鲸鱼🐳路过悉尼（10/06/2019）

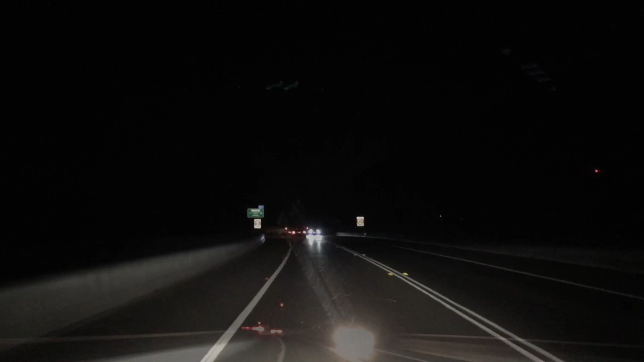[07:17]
冬天天短开着开着天就黑了大约因为是出城方向遇到两处